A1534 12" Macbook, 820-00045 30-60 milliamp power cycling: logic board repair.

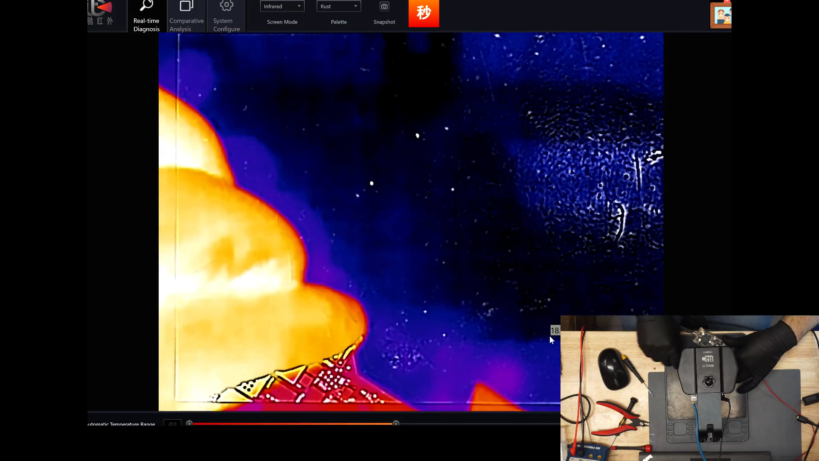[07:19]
It's not the CPU. This thing doesn't have a zoom feature, so I don't think I'm going to be able to find it particularly easily.
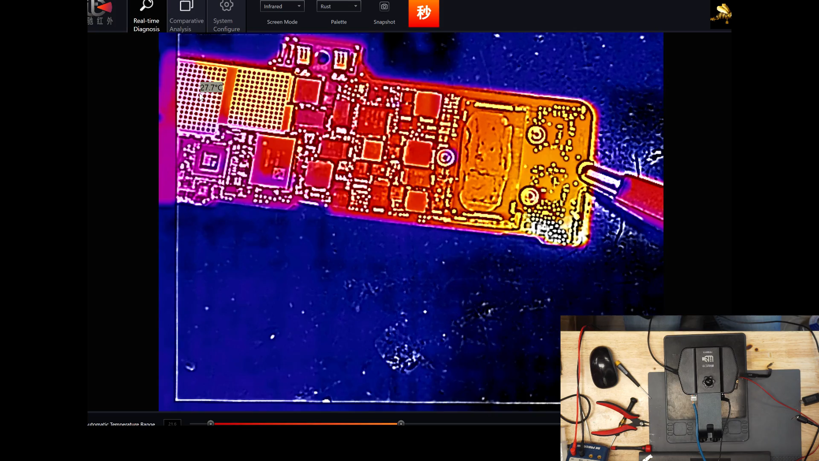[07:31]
So it's whatever is under the mouse. So I'm going to take my tweezer and the mouse moved.
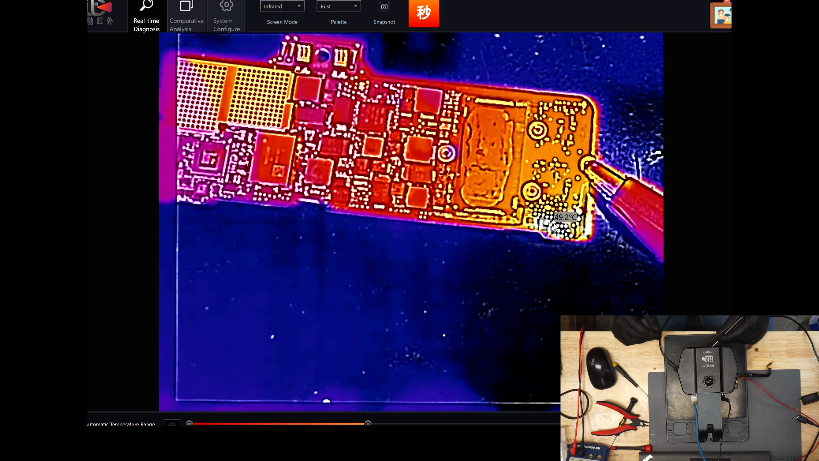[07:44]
MoFo? Okay.
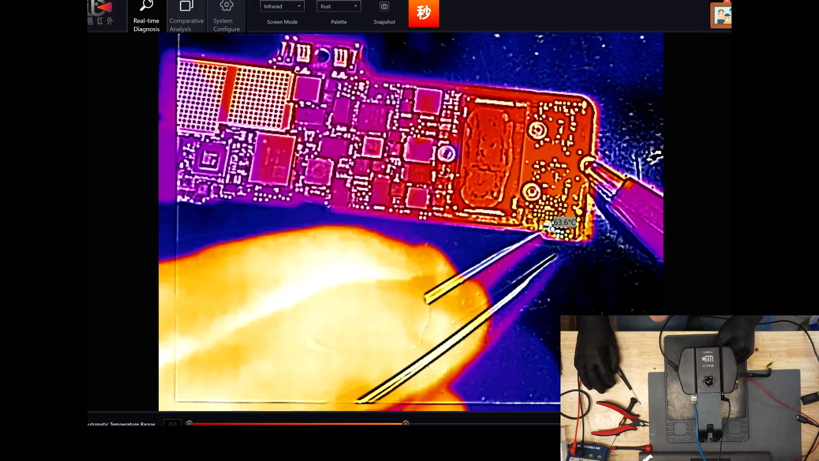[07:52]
I can't tell. This thermal camera is too low resolution.